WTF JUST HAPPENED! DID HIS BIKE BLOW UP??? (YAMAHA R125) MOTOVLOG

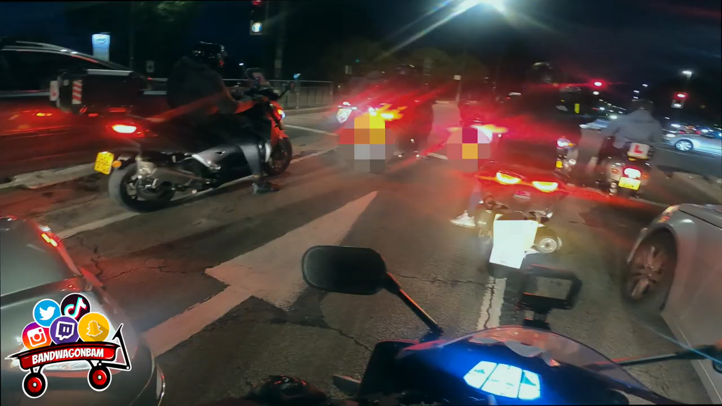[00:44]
Look at these men, they're gonna race, bro. Look at them.